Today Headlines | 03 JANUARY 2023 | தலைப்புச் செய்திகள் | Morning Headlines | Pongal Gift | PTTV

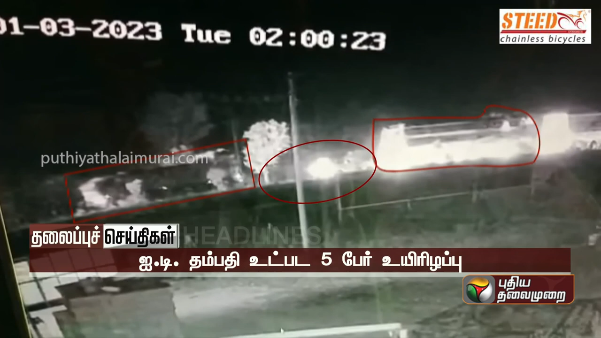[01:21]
கடலூர் அருகே போக்குவரத்து நெரிசலில் நின்றிருந்த கார் மீது மணல் லாரி மோதி விபத்து. சென்னையில் மென்பொருள் நிறுவனத்தில் பணியாற்றும் தம்பதி, 2 குழந்தைகள் உட்பட ஒரே குடும்பத்தைச் சேர்ந்த 5 பேர் உயிரிழந்த சோகம்.